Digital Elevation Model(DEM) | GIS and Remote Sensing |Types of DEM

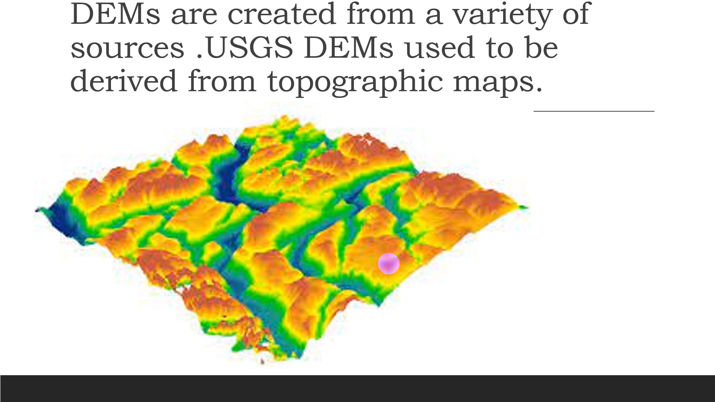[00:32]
sources usgs dams used to be derived from topographic maps basically dams